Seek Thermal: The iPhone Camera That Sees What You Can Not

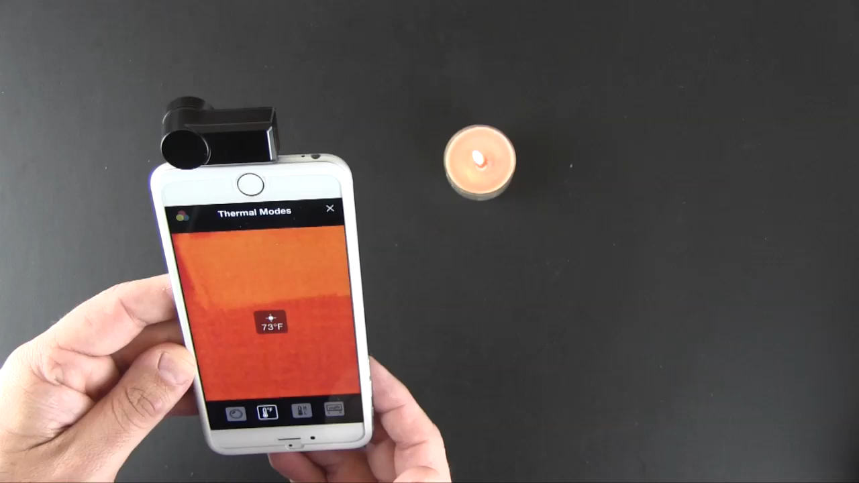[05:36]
On screen: spot 73°F
I know you can't really see that all that well but there you go 75 and as I move over
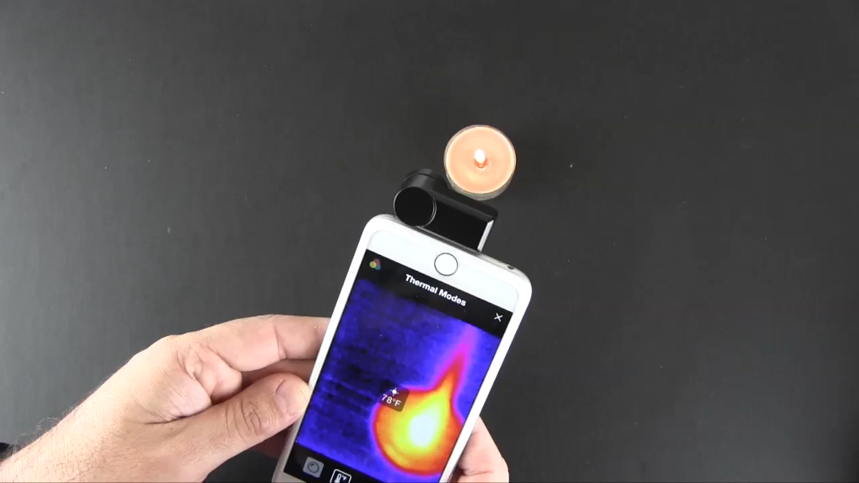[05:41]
the flame and see now the temperature starts to increase. If I hold it right on the flame we'll get it up to let's see get it at the proper angle and now we're up to 210 degrees or so and I know it's hard to see that through the camera but basically if I do it that way it's going to flip upside down but basically you can measure spot temperature by just pointing this at your subject.
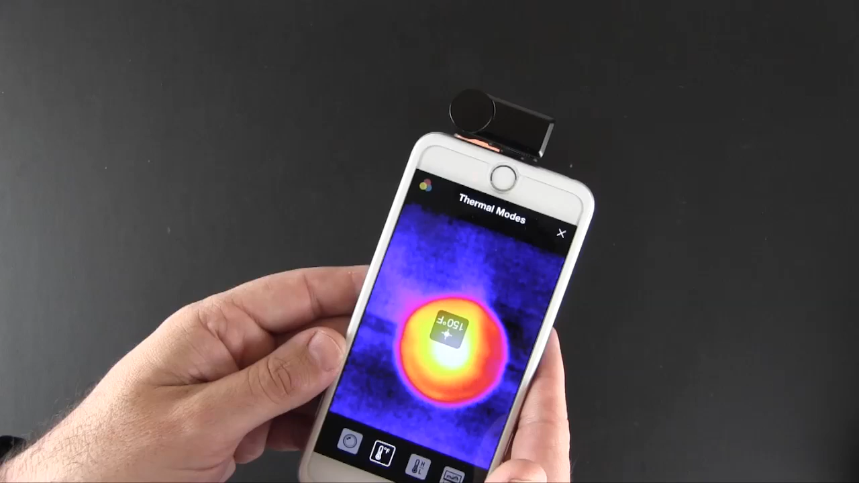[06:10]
Now we're at 210 or so I'm moving it around a lot but you get the general idea of its ability to
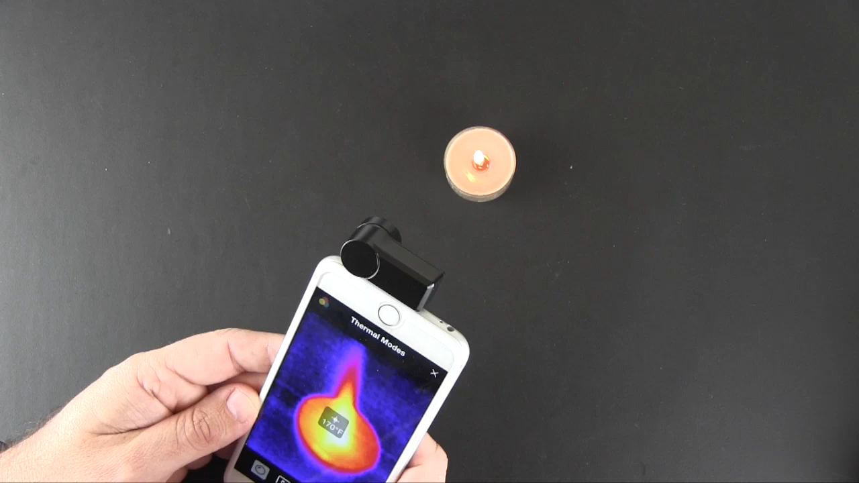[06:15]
act as like a thermal thermometer to spot check for temperatures.
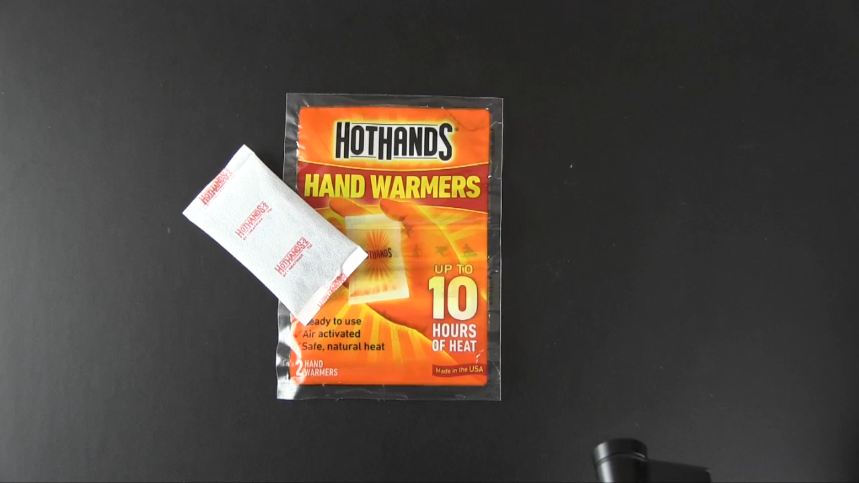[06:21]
All right let's check out the way the Hot Hands hand warmer works. I removed one of them from the packaging. Right now you can see that it is measuring at about 80 degrees.
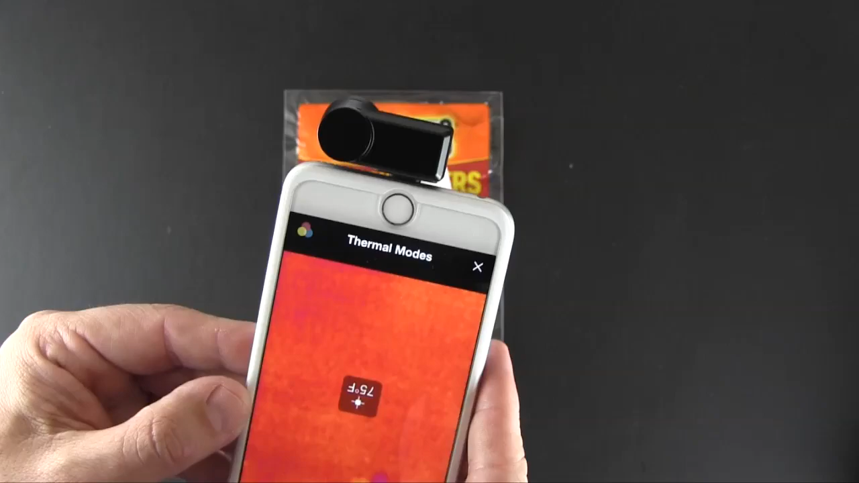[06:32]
On screen: spot 75°F
If I bring that in let's see I know it's upside down 75 degrees or so and to activate these you shake them so I'm going to take it off camera a little bit and start to get it going and hopefully it'll warm up quickly.
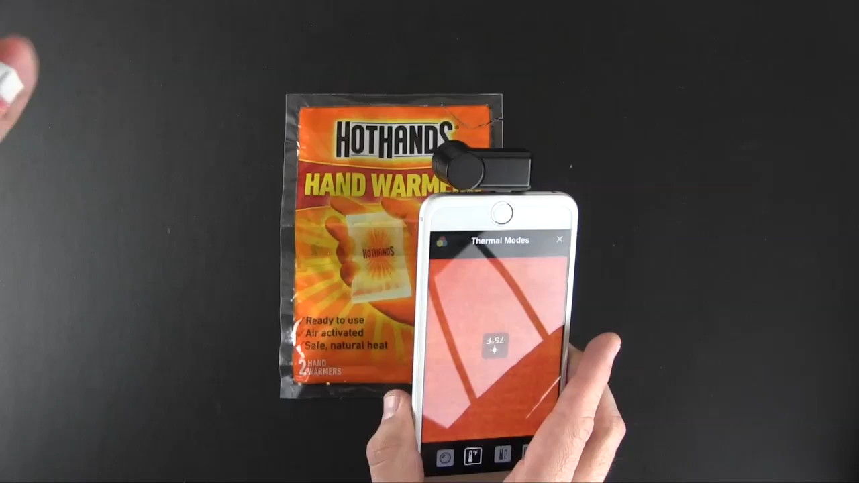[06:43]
I think you shake it to get it to work basically. Let's look at the instructions and see what it says.
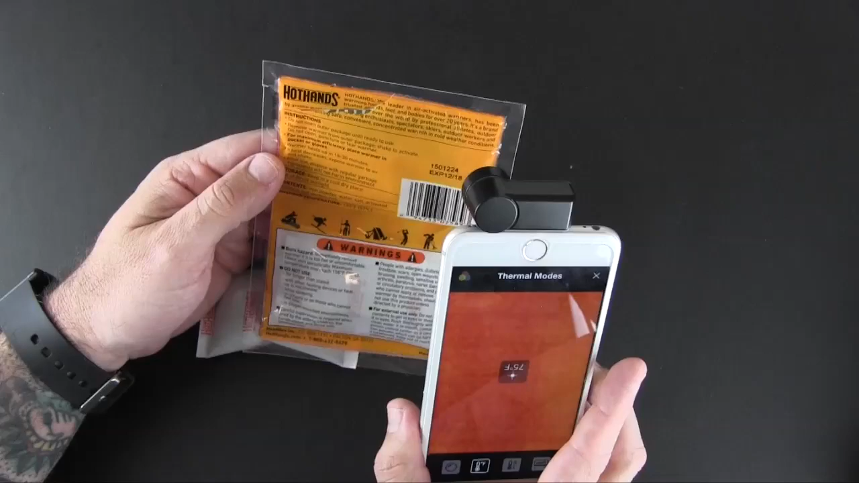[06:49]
Yeah do not open remove my shake to activate do not puncture. So we'll let that one start to heat up and I also have an ice pack here which you know again measures at about 75 degrees
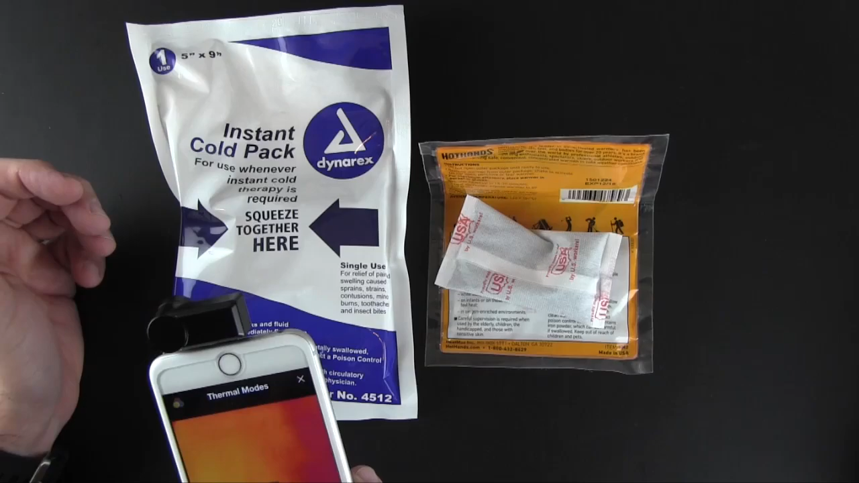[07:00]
and it's still red but basically I'm going to activate this to get it going. All right and you'll see immediately these things turn cold right away.
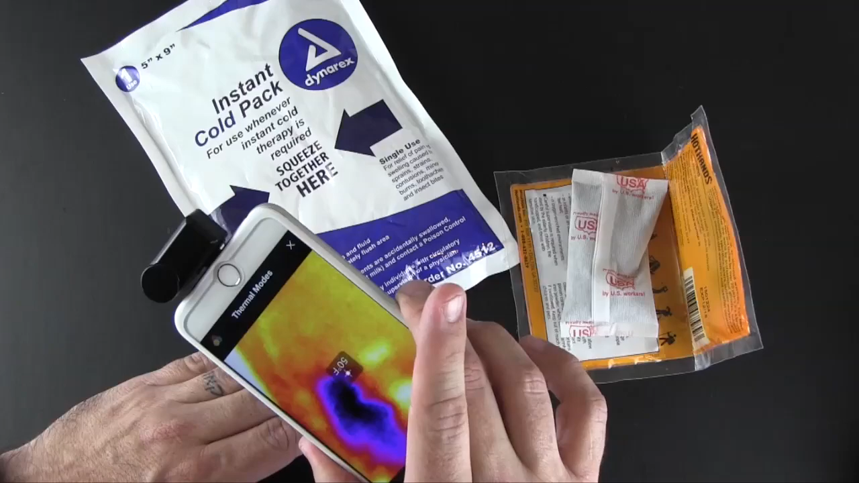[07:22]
So you can see that the ability of the Seek to measure that cold temperature and you can see how fast that worked. This is starting to warm up the hand warmer and you can see it kind of glowing hopefully you can see that there if I move it up a little bit more there you go.
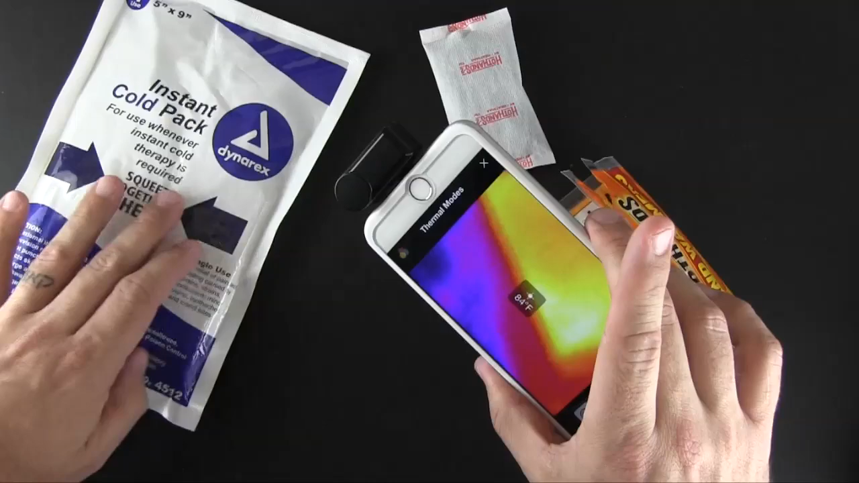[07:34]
So check out the difference between side by side the ice pack which is
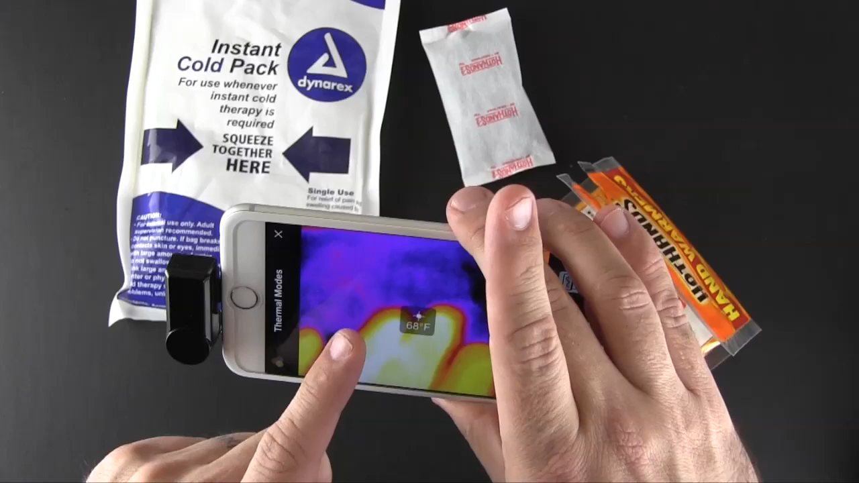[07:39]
On screen: spot 68°F
or on this side of the camera and then the heat warmer over here you've got bright glowing orange and then purplish blue for the temperature. 57 degrees here and 93 degrees and climbing for the hand warmer. Pretty cool.
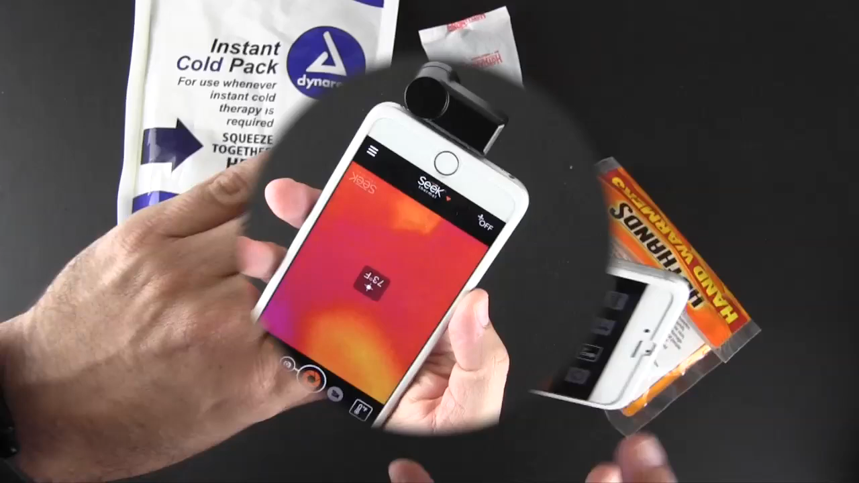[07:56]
So that's just a few of the ways you might use the Seek thermal camera.
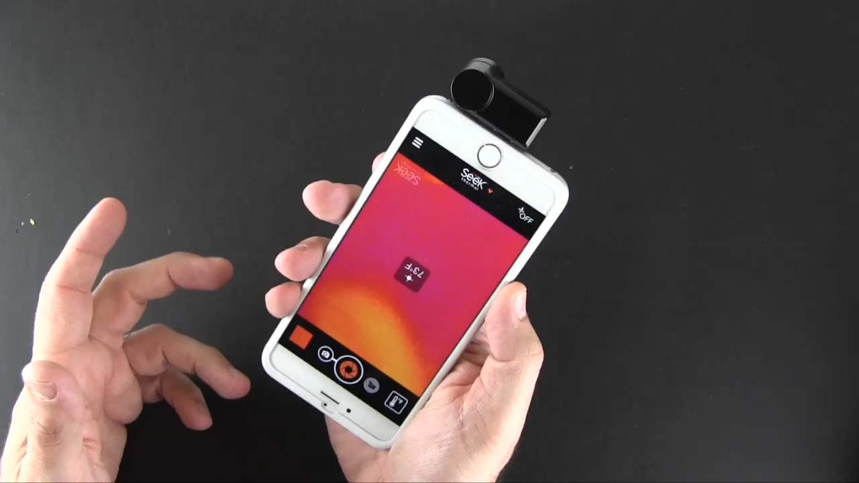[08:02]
I could go on and on there are really endless amount of things you can do with it. It's very cool.
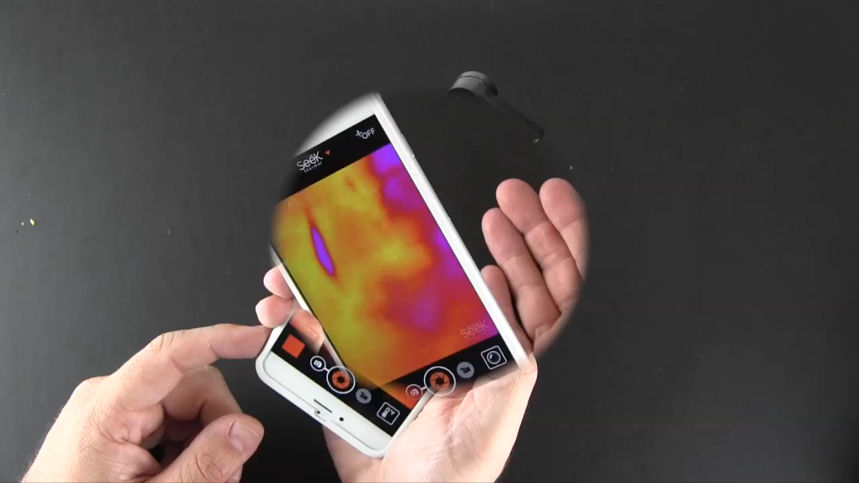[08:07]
All right so that has been my brief look at the Seek thermal thermal imaging camera for the iPhone.
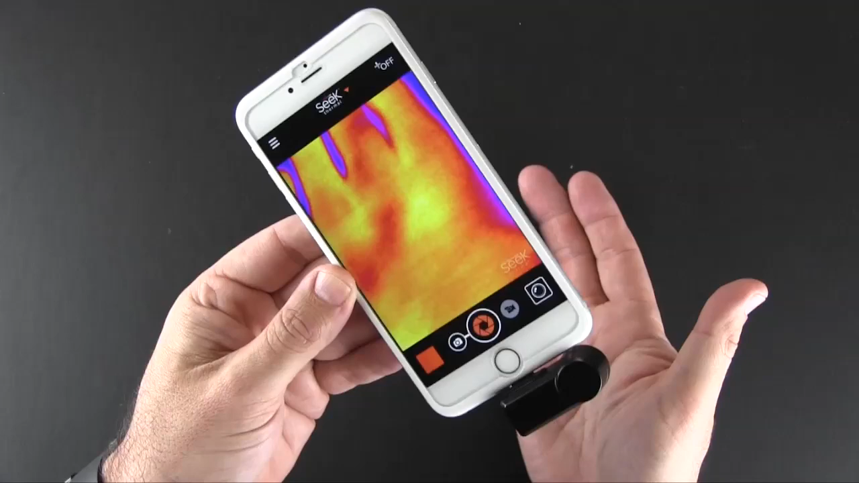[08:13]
Remember it's available for both the iPhone and Android devices. You can pick it up via the Seek thermal website for $249.99. I will have a link to that in the video description.